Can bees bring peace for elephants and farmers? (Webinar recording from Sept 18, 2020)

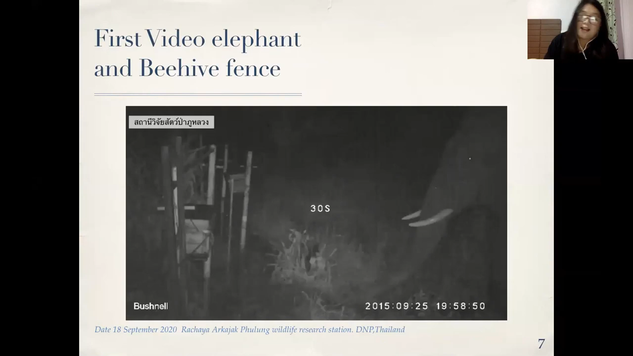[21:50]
Is 7 per box. The elephant near the
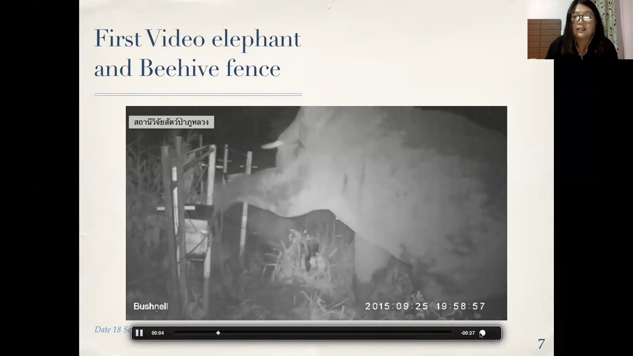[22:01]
behind fence, and they try to eat the corn inside. But when they saw this is the box, I think they think and they turn around, not come in the night. It's a success and I'm very happy to the situation. First time I have a 26 behind fence,
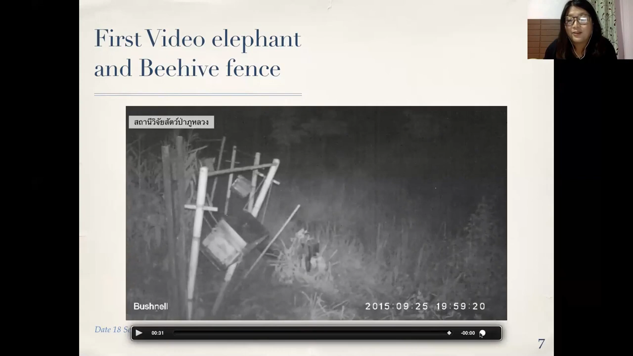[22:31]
but don't have man, not more for the course in the farm call.
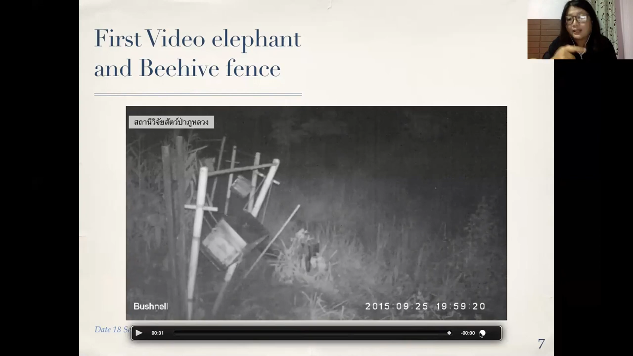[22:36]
And this is around the Thailand. I have many video to the lesson learned for the behind fence interaction about elephant and behind fence.
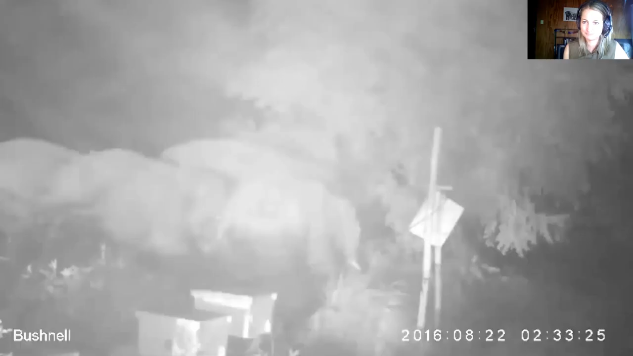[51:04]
of our research project. It's also quite a disappointing to see this.
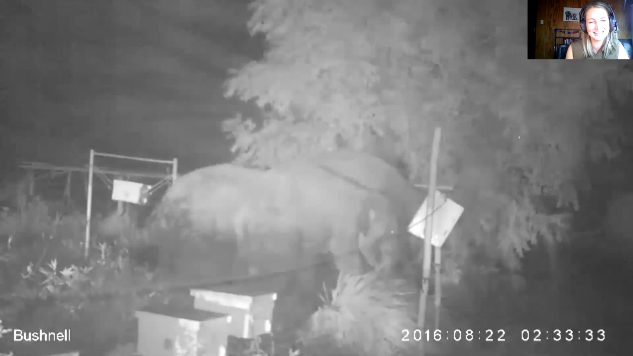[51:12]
We see six elephants going through the fence, but you can see like the tail is in the air. They're quite stressed.
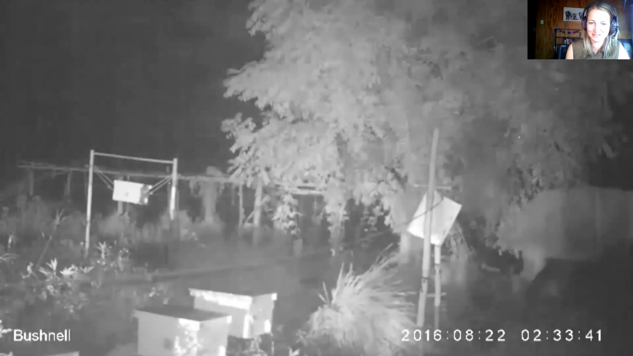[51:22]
You see them fleeing out of the property. So they were inside and then moving outside. At that time we still had quite a big distance between the hives. The trigger mechanism wasn't installed yet, and the bee population per hive was also still growing.
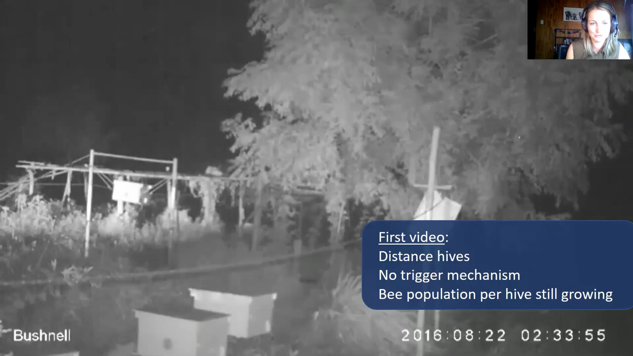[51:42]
So it really takes time to really develop a strong population and to make sure that the deterrence effect is effective enough. So this is 2 months later.
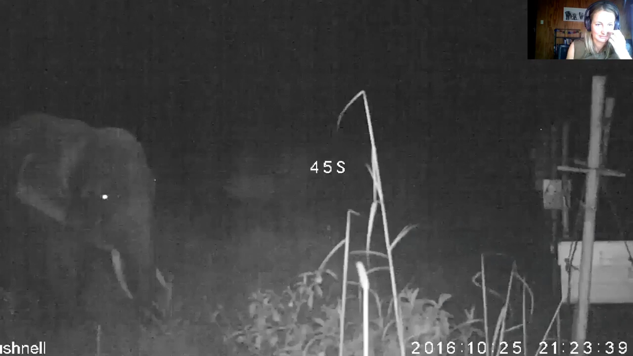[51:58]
We see a bull approaching the bee fence during quite a dark night.
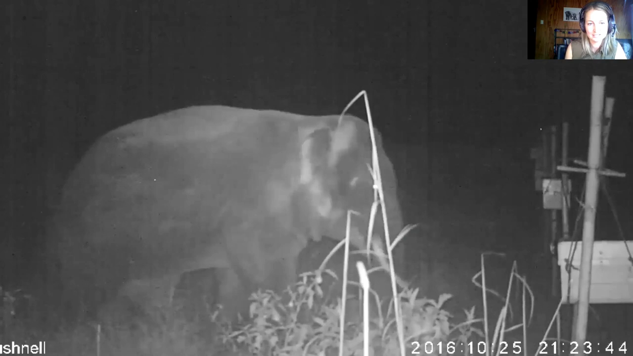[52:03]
And you see him interrupting the activities. Like, it's highly likely that if the fence wasn't there, that he would enter the property. You see him inspecting and spreading the ears, investigating what is going on, ear flapping, try to consider the options. And in the end, you see that he slowly retreats. Another video.
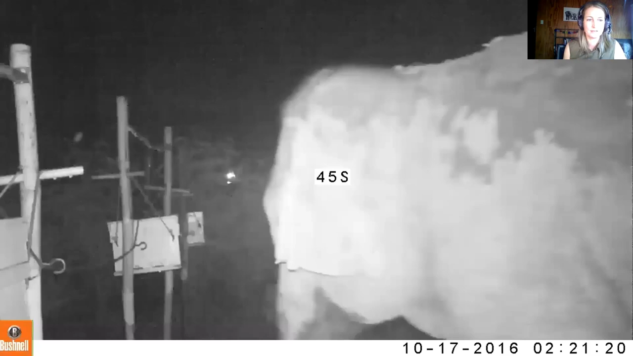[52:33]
This is almost a full moon night. You see the same thing. The elephant is spreading the ears, listening, observing. We had a lot of videos that elephants were pushing the fence and trying to see what happens. You see the elephants getting close to the fence and slowly retreating.
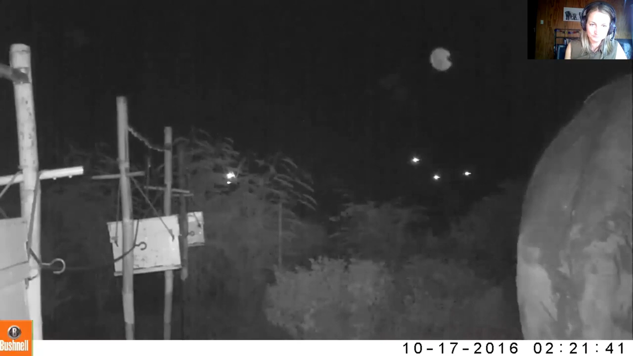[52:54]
Well, we had over 100 videos like this.